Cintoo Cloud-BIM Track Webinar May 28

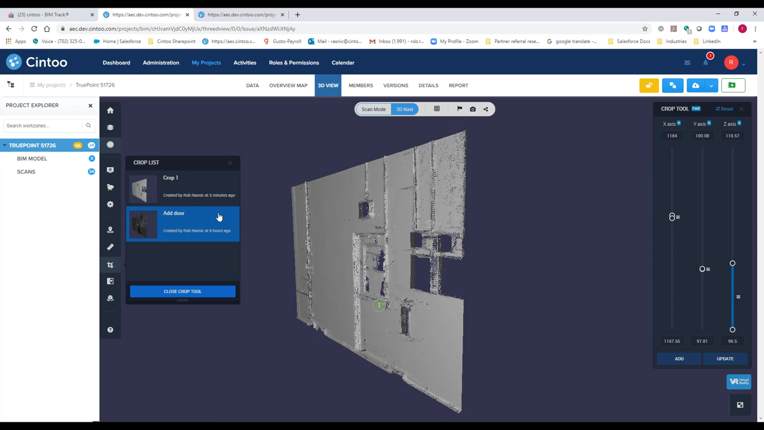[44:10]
very simple tool what i'm going to do is give it a name i'm also going to select a format that i want fbx obj or stl